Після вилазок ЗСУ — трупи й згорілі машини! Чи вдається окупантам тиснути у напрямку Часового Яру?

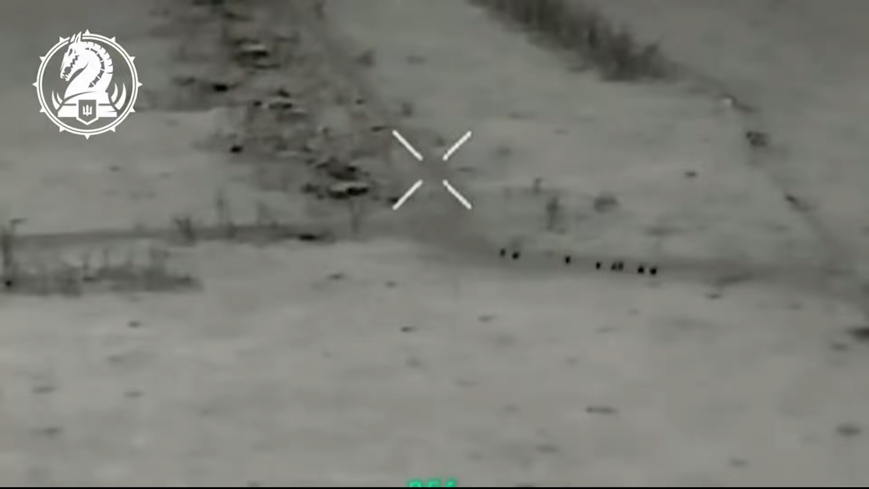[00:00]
З автоматами проти бойової машини піхоти Бредлі. Так, російське командування утилізовує свою армію на Авдіївському напрямку. Бійці 47-ї бригади розгромили так звану елітну штурмову групу
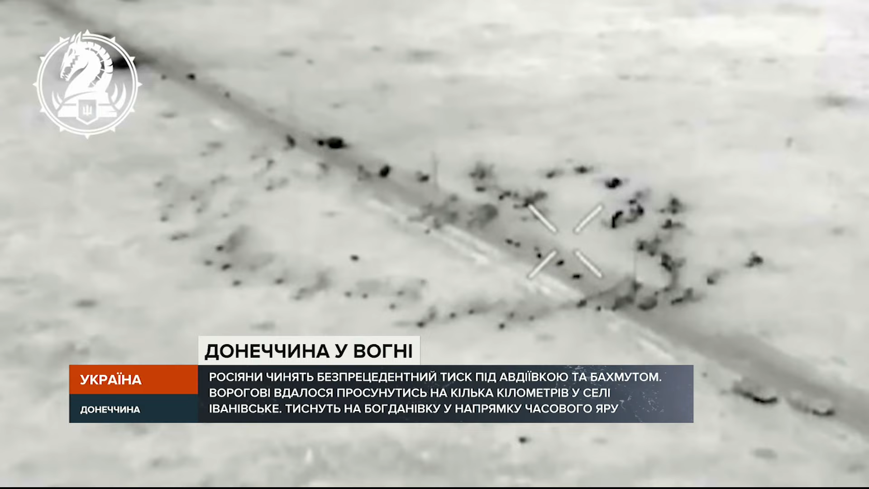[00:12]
15-ї окремої гвардійської бригади в районі населеного пункту Степове. Точні скиди роти ударних БПЛА у взаємодії з екіпажами Бредлі за лічені години назавжди приспали російську штурмову групу. Так наші воїни біля Авдіївки знищують ворожий десант.